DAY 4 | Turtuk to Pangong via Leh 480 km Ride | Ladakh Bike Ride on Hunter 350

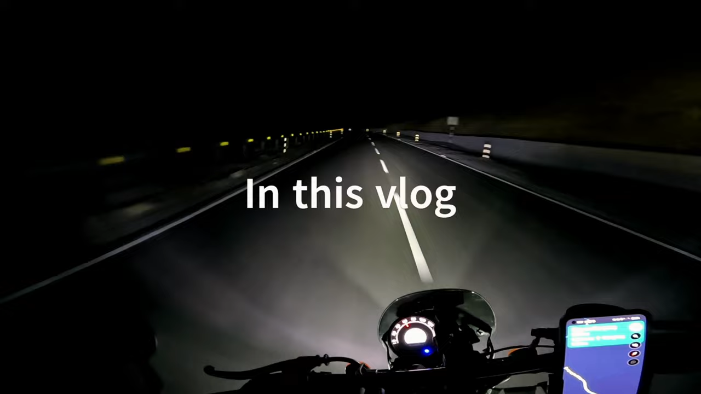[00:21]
सिर्फ एक गाड़ी और चार बाइकें थी, वो गाड़ी तो चलेगी सिर्फ चार बाइकें। वाओ वाड़ा वाओ वाओ वाड़ा वाओ वाओ फीलिंग।
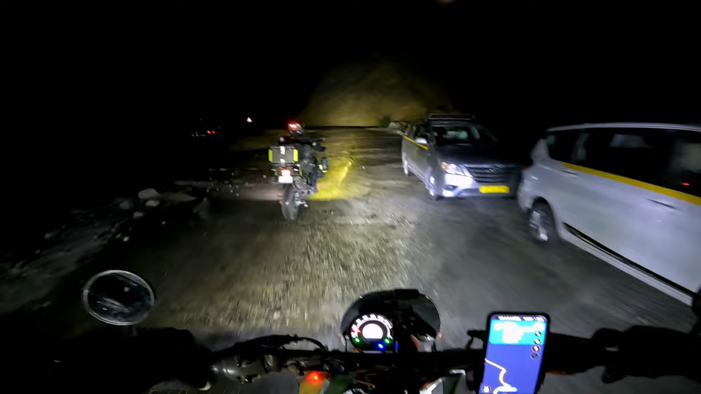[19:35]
अबे यार पैंगोंग 100 से पहले इतनी बड़ी वाटर क्रॉसिंग,
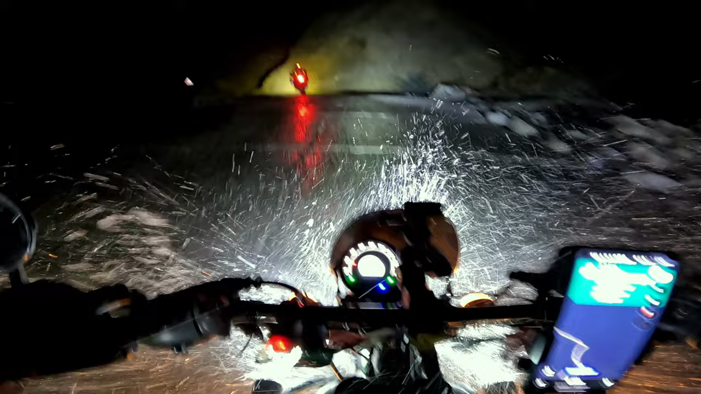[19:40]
मैं गीला हो गया हूँ ऊपर तक, आई एम फक्ड